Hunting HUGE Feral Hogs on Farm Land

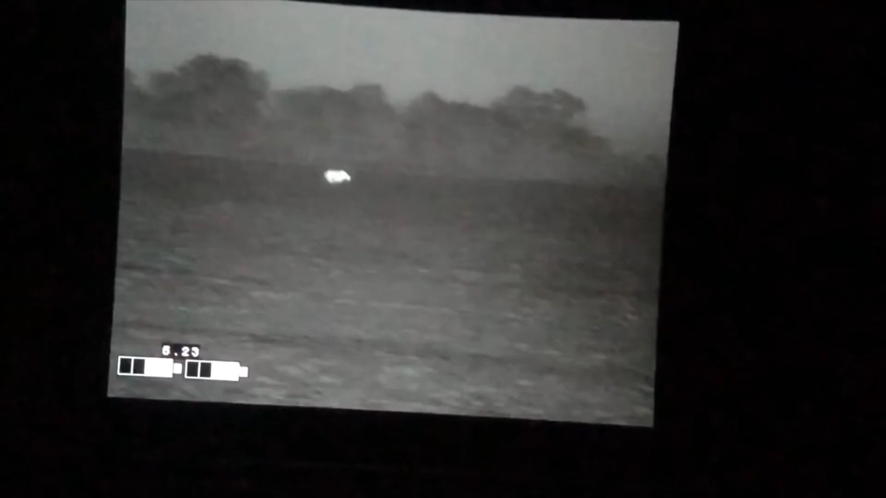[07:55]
Keep shooting, that one on the right, that one on the right. Shoot him. Dude, I can't. Shoot him one more time.
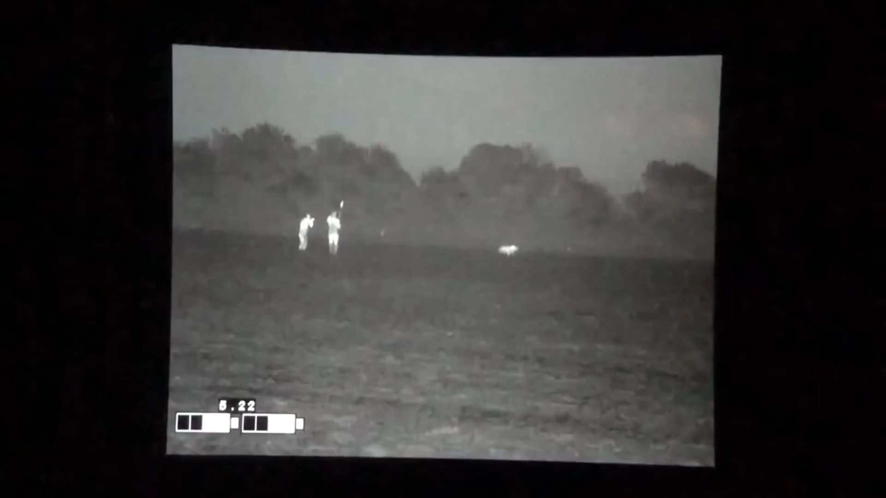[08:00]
Shoot him again. Shoot him again. Nah, he's done.
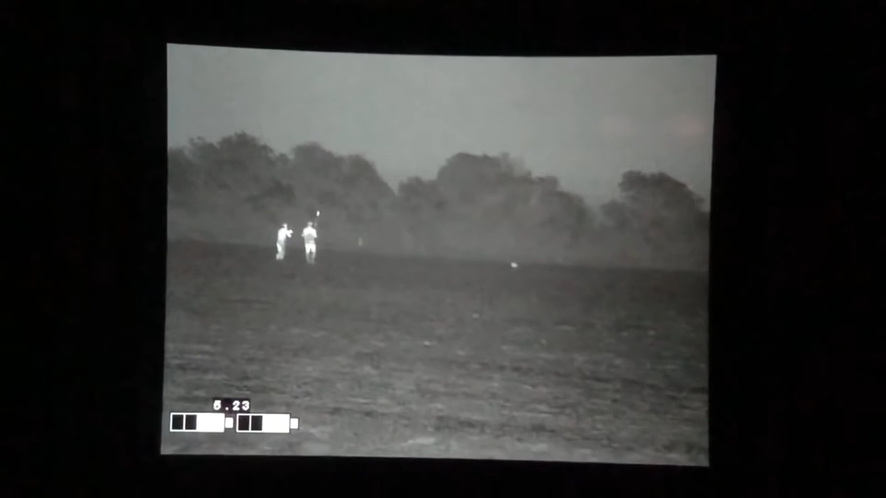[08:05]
Dude, that's another 300 pounder. Golly, man.